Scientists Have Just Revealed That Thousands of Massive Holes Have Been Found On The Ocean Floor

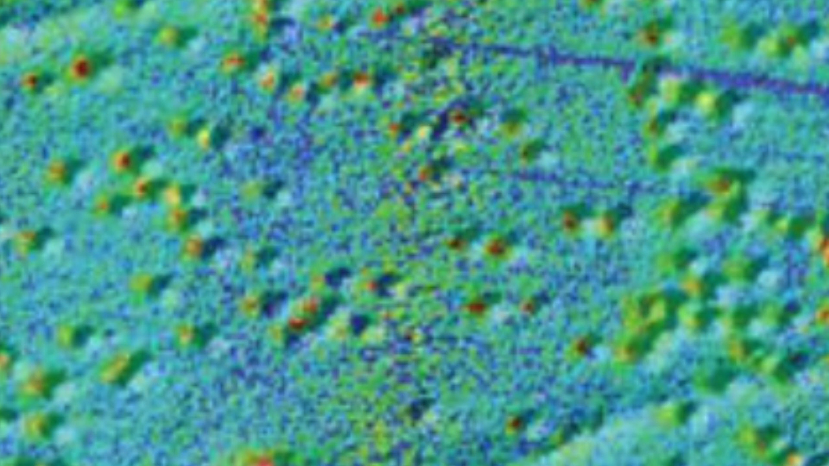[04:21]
Still, the mission was useful, as this was how the team found the other holes, smaller than the pockmarks. The sonar from the ship had not allowed these to be seen. They had become clearly visible in this new data collection. The next step was to deploy remotely operated vehicles, fitted with cameras to take another look.
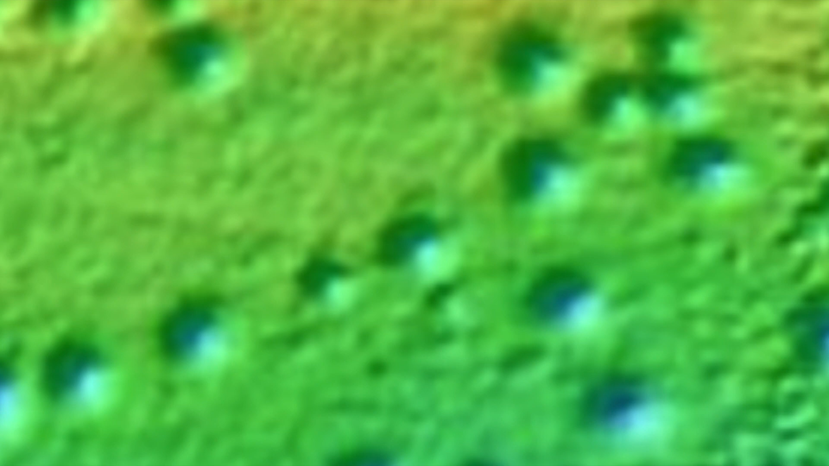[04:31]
To help differentiate these holes from the much larger pockmarks, the team has begun to refer to them as micro-depressions.
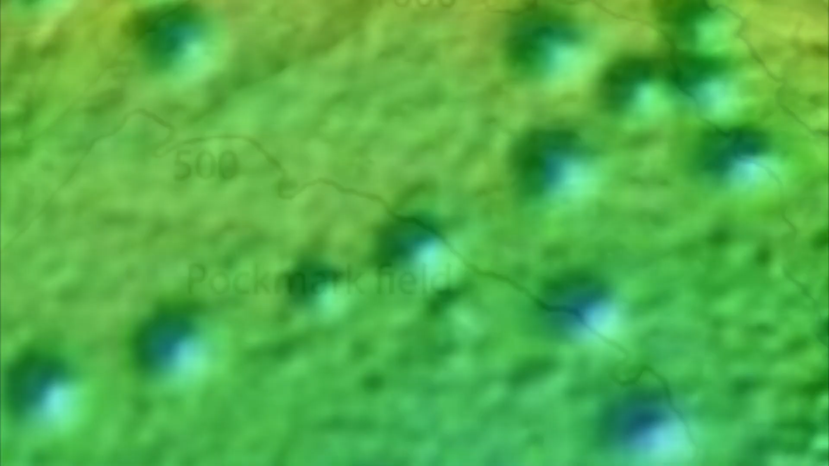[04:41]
The initial observations here seem to suggest that the micro-depressions have been formed much more recently than the pockmarks, have steeper sides, and they have trails of sediment.
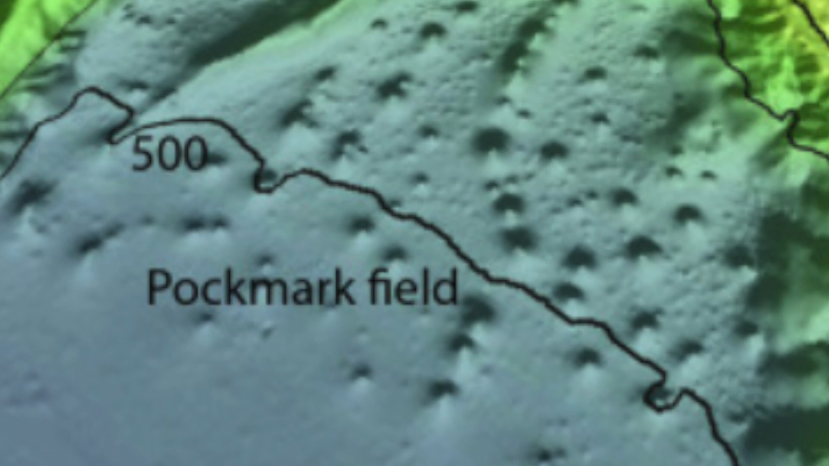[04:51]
The team has speculated that the animals living in the rubbish and other items within the depressions could be carving into the holes, making them larger over time.